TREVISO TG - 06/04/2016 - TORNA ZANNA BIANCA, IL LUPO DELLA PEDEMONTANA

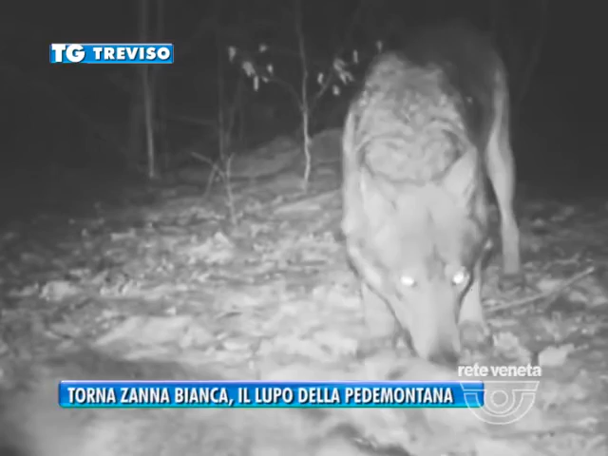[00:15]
Tiremo presente che la provincia di Treviso confina con quelle di Vicenza e con quelle di Belluno, dove l'anno scorso alcune fototrappole hanno immortelato dei lupi.